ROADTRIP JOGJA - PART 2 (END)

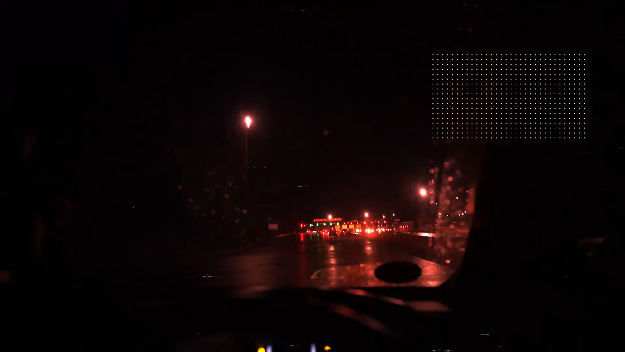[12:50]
Oke guys Jadi gue nge-recordnya pake ini aja ya Sony Walaupun ini kagak safety Gue janji cuman di Kerbang tol aja
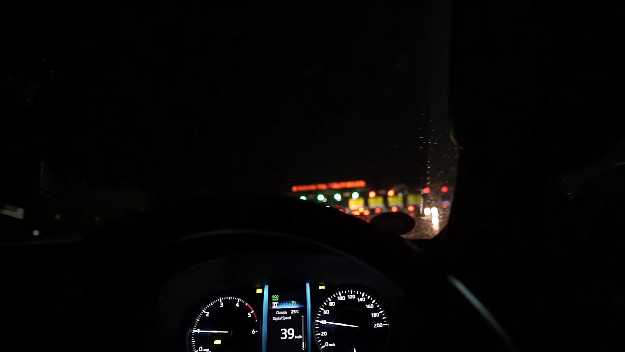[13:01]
Oke Loh loh loh loh loh Aku mau nge-crossin gitu Kita belakang sini aja deh Nah Kembali lagi kita di
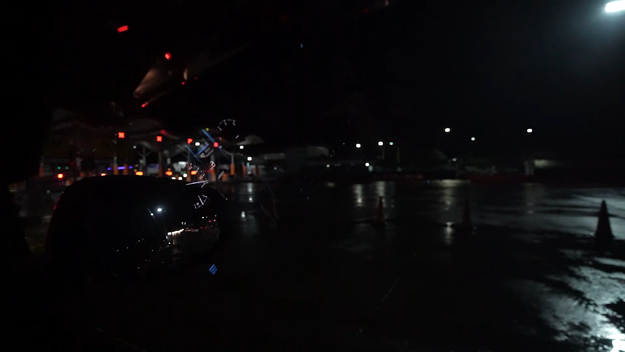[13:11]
Palimanan Dan ini cuacanya Kayaknya hujan sih ya Cuman gak keliatan hujan sih Karena cuman gak gerinis aja
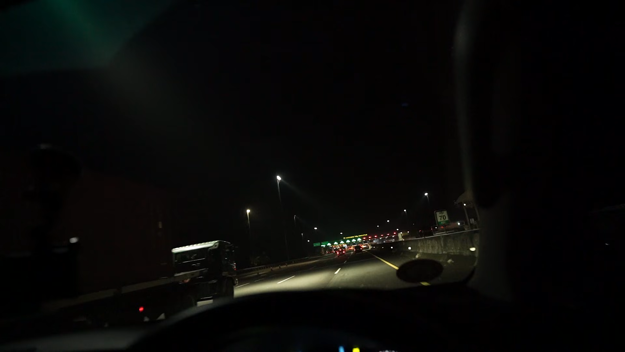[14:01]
Karena Udah gelap apa yang mau di record Dari GoPro pun GoPro gue depan sini Udah gak keliatan apa-apa
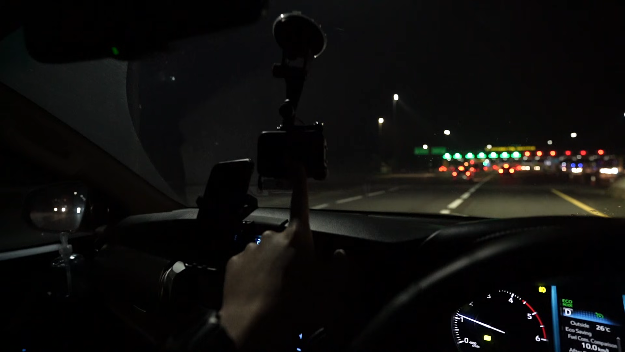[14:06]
Nah ini Kita udah sampai gerbang tol Cikampek
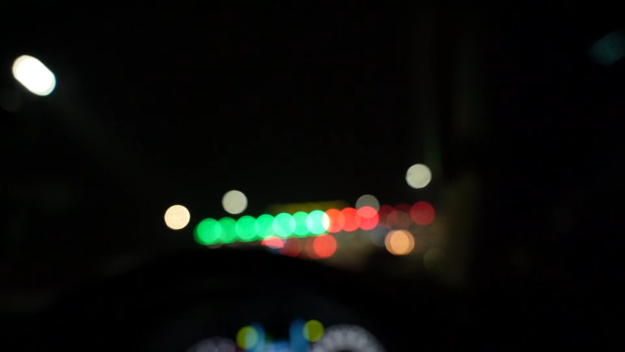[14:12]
Buset tuh mobil Dari kanan ke kiri tiba-tiba
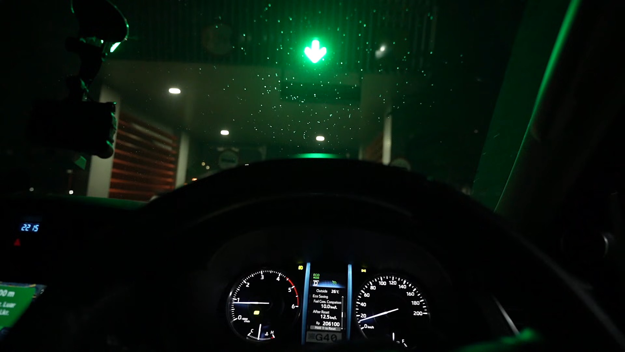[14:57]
Nah ini kita udah turun dari Tol MBZ tadi ya Ini orang kenapa di kiri ya Cangkok-kokok pula dia